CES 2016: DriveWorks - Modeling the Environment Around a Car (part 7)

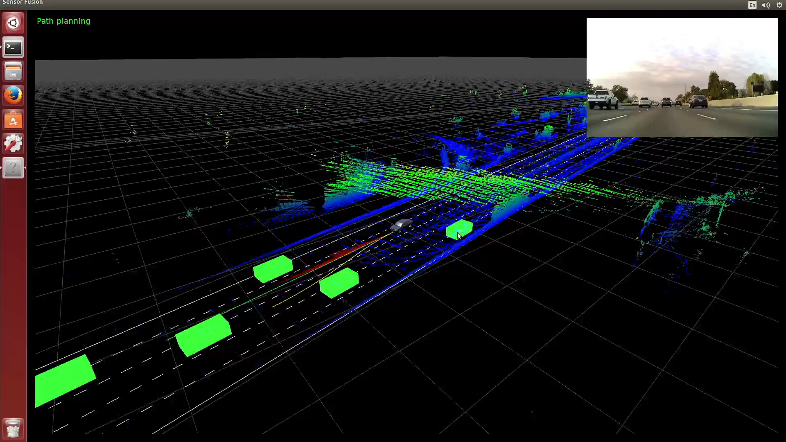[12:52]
and we figured out where we are in space, how we're traveling through space. We registered that with a map, a high-definition map, and as a result of that, we know what's the world around ourselves, we know where we are, and from that information, we can plan a path that is comfortable,
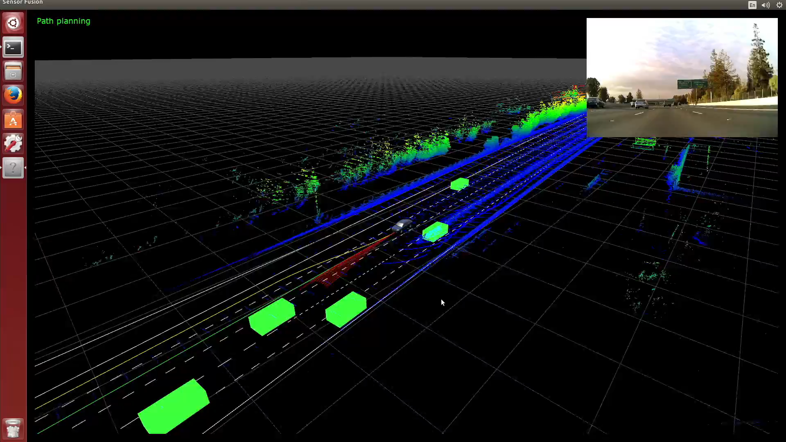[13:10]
that is safe, that takes into consideration the kinematics of the car. Lots of computation that needs to be done on the path planning side, and as a result, your car is driving nicely down the highway. Okay.